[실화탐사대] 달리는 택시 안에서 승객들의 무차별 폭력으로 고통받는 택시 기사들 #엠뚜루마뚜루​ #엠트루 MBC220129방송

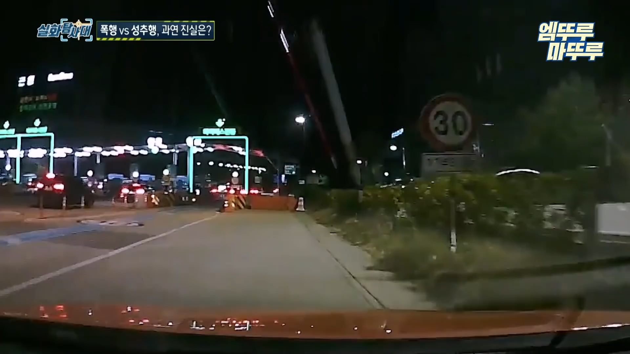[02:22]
택시를 요금소 갓길에 세우고 경찰에 신고를 하려 하자. 갑자기 강남사람 안 드실래요? 아니요 안 드실래요?
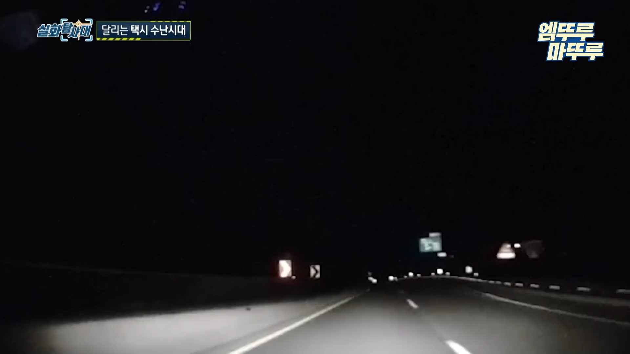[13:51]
가짜고짜 주먹을 휘두르며 운전자를 수차례 폭행합니다. 달리는 택시 안, 술에 취한 승객이 계속해서 택시기사에게 시비를 겁니다.